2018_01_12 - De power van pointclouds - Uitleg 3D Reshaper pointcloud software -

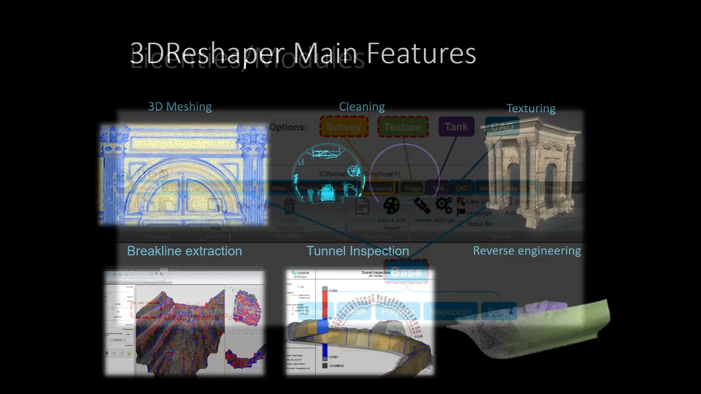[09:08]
3D Reshaper kan je uiteindelijk een heleboel zaken mee doen. We hebben helaas te weinig tijd om alles te gaan door te spreken. Je kan er mesjes mee maken, dus eigenlijk vlakke modellen vanuit de puntwolk gaan creëren. Zelfs van zeer complexe vormen, zoals hier die zuiltjes enzovoort. Je kan je puntwolk gaan opkuisen op allerlei soorten manieren. Je kan fotootjes gaan draperen op je mesjes.
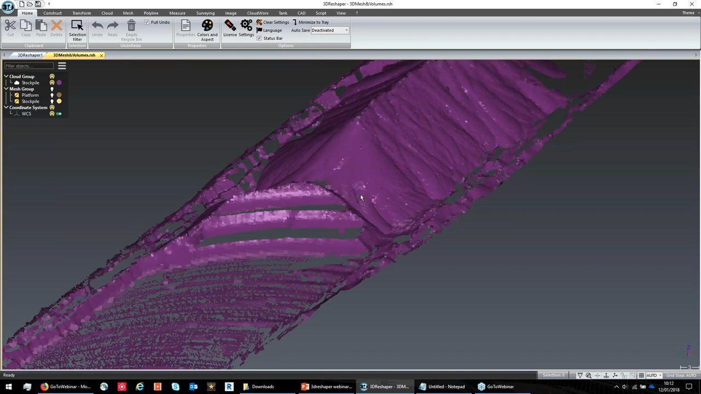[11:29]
Hier zie je eigenlijk een puntenwolk, die in dit geval gemeten is met een terrestrische scanner aan behoorlijk lage resolutie. Je ziet hier inderdaad ook gaten. Dat wil zeggen dat die vanop de grond gemeten is en dat die daar inderdaad geen data kon meten. Uiteindelijk, als je een volume wil gaan berekenen, dan moet je effectief wel een vlakke model hebben of een mesh.
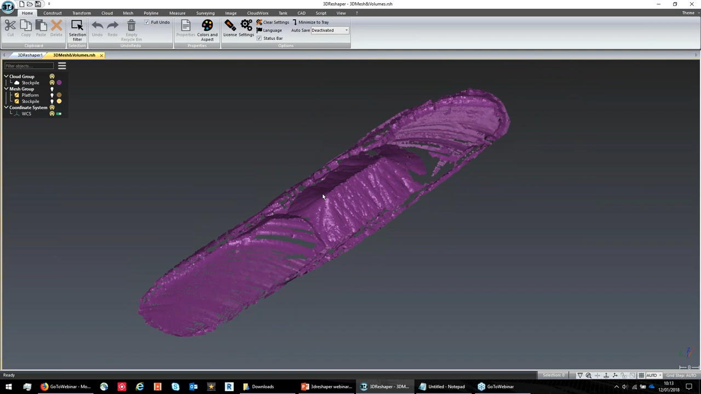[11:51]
Dus moeten we deze puntenwolk gaan omvormen tot een mesh. In 3D Reshaper heb je een heleboel verschillende meshing opties. In dit geval is het eigenlijk het meest eenvoudig om te gaan werken met een 2D mesh, omdat je daar niet al te veel parameters moet voor invullen. We gaan iedere 10 centimeter een puntje prikken in
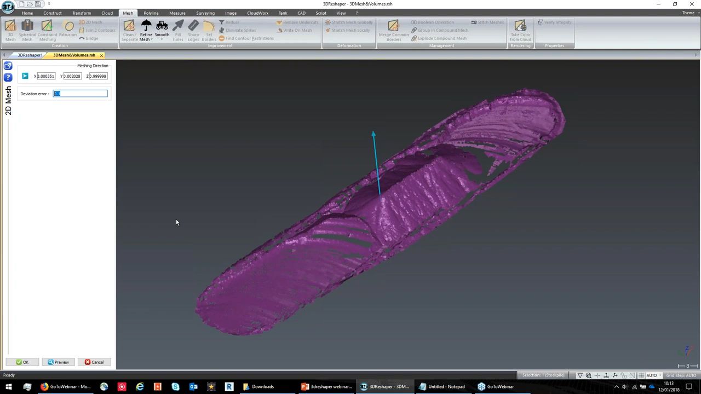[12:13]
deze puntwolk en daaruit gaan we onze driehoekjes gaan maken. Dus we gaan even laten berekenen.
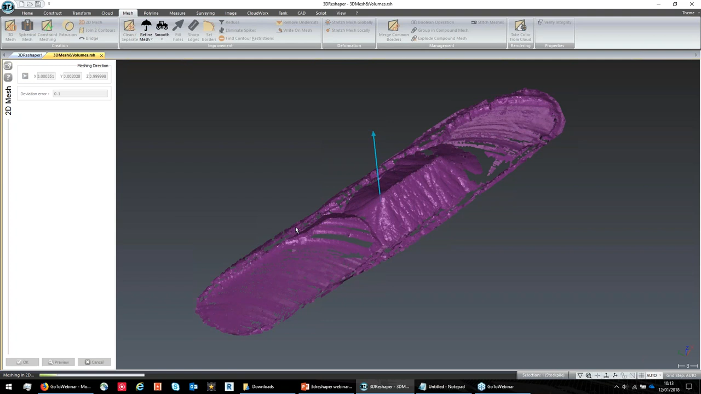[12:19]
Zo. Dat ziet er op zich al niet zo slecht uit.
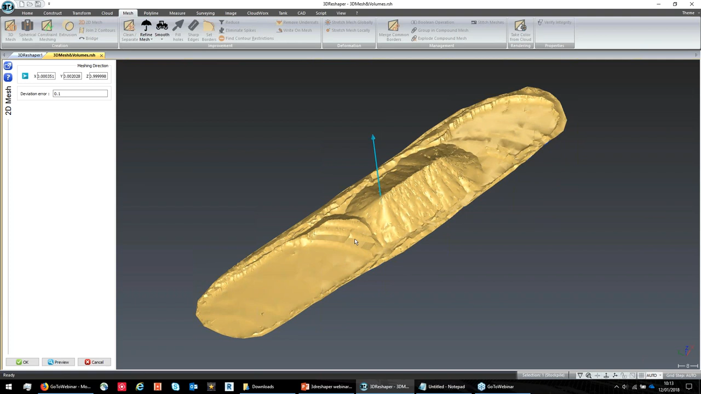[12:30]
Dus door het feit dat we deze meshing optie hebben genomen, dan gaat die ook automatisch de gaten hier gaan dichtmaken, zodat we een mooie uniforme mesh krijgen. Misschien kunnen we nog heel eventjes de scherpe randjes wat uitfilteren.
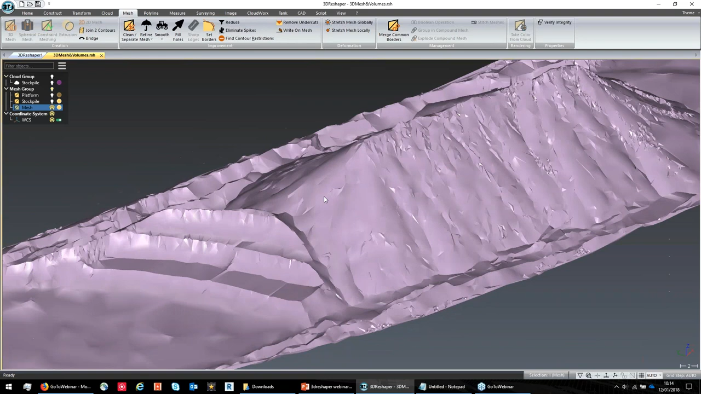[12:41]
Zo. Dat ziet er al een beetje mooier uit. Oké, dus uiteindelijk krijg je nu een vlakke model. En je kan van zo'n vlakke model uiteraard volumes gaan berekenen.
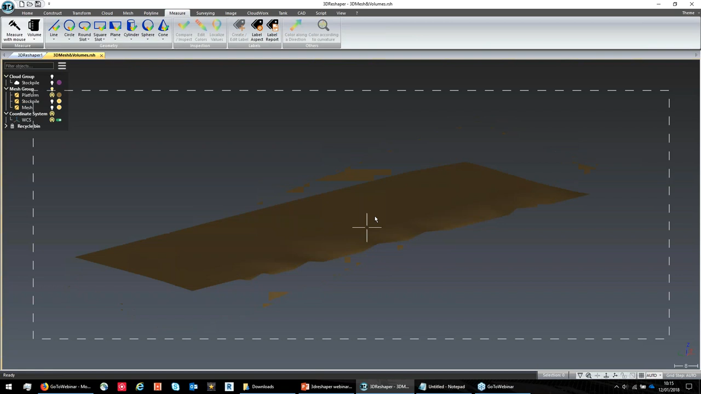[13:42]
En je zou die twee mesjes, en in dit geval zijn het twee mesjes,
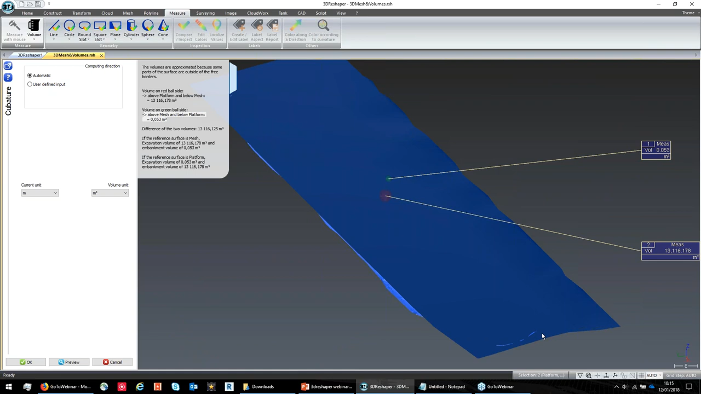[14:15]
En daar krijg je dan ook het volume van. Dus zo eenvoudig kan je hier eigenlijk volumes mee gaan brekenen.
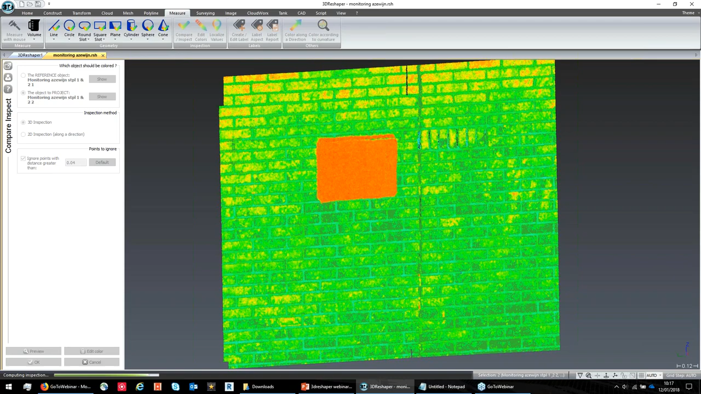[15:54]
Dan moet je die even berekenen. En dan krijgen we eigenlijk ons zicht. Je ziet aan de rechterkant een legende staan met de grootte van de afwijkingen.
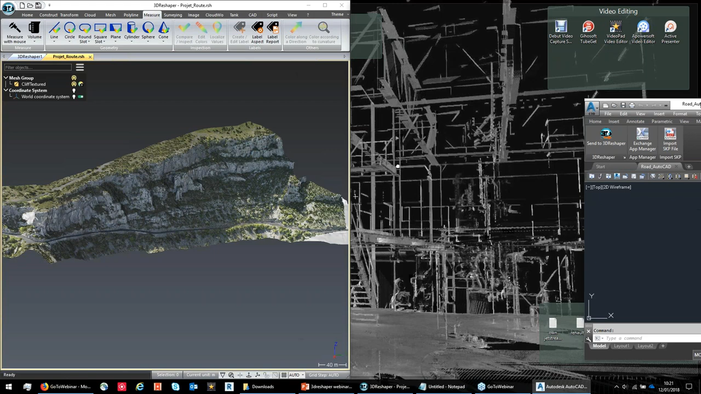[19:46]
Zo. In dit geval hebben we aan de linkerkant eigenlijk een puntenwolk.
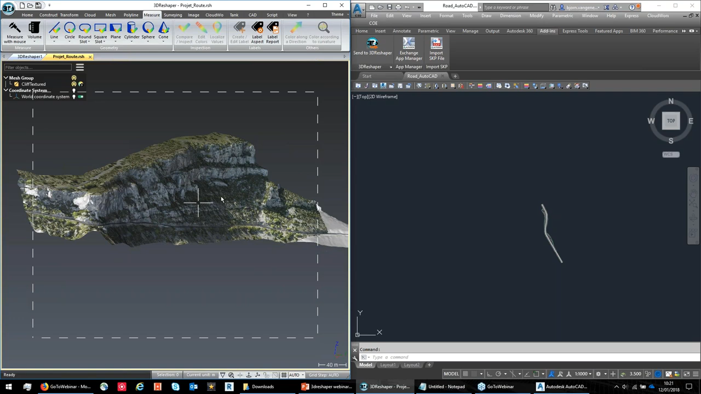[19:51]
In dit geval zelfs een mesh. Ik kan eventjes de representatie veranderen. Een mesh. Die gemaakt is op basis van dronebeelden. Aan de rechterkant. Dus hier hebben we eigenlijk een bergflank. Daar is een bepaalde weg. En we willen eigenlijk een nieuwe weg gaan ontwerpen of de weg gaan aanpassen, laat ons zeggen.
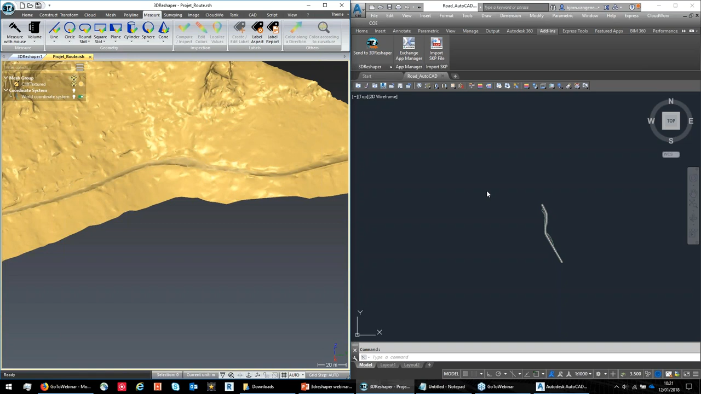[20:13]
Nu, de ingenieurs die hebben in AutoCAD al een nieuw ontwerpje gemaakt voor die weg. Dat zie je hier aan de rechterkant. En normaal gezien zou je natuurlijk een heleboel van die dingetjes moeten gaan beginnen exporteren. En dan importeren in de ene software of in de omgekeerde richting. We hebben nu in AutoCAD een nieuw commando. Dus op het moment dat je 3D Reshaper installeert, dan heb je hier Send to 3D Reshaper.
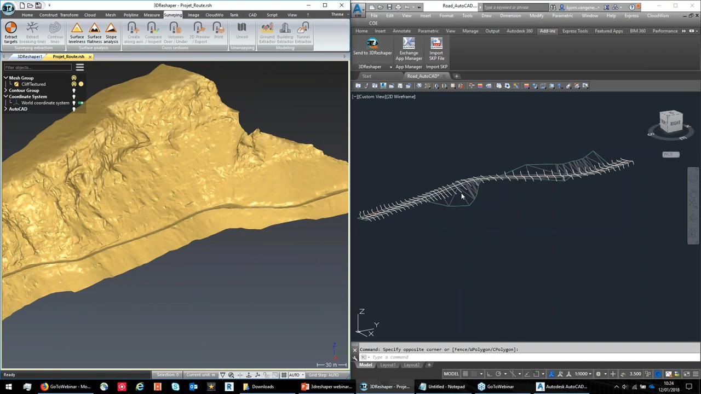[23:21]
Je kan niet zomaar een puntenwolk vanuit 3D Reshaper naar AutoCAD brengen. Maar bijvoorbeeld een mesh, als die niet te groot is, niet te veel aantal driehoekjes.
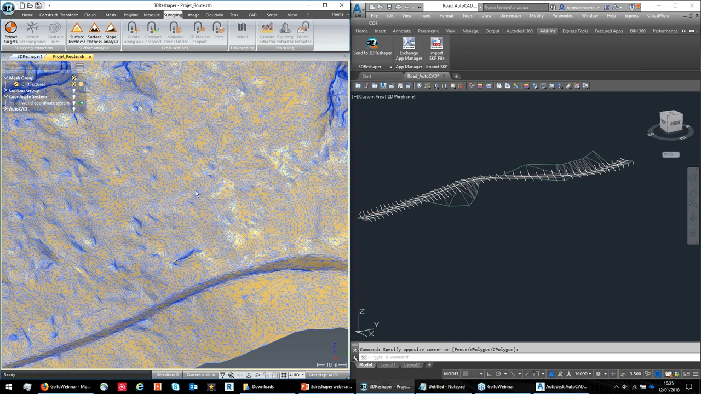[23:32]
In dit geval zijn het er redelijk veel, maar ik denk nog steeds onder het miljoen. Die kan je zelfs ook gaan overbrengen. Send to AutoCAD. Het duurt een beetje langer, maar dan heb je zelfs je mesh in AutoCAD staan.